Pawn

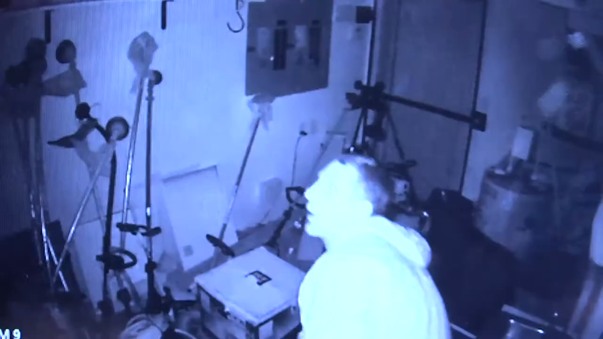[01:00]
I guess, the illegal actions that were taking place in the building.
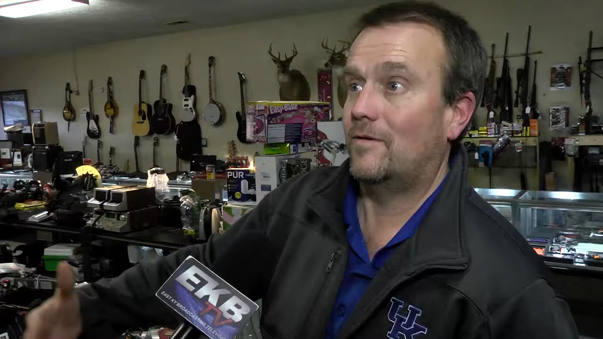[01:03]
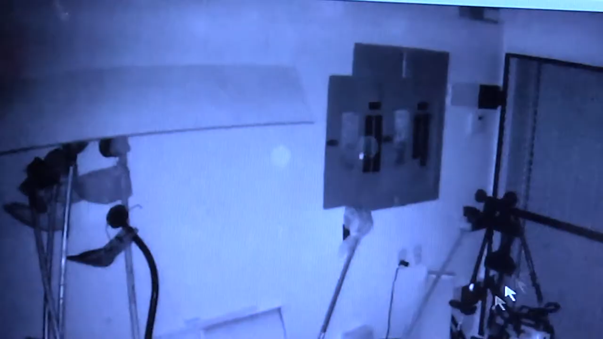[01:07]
The burglar was found trapped in the attic, but did not come out easily.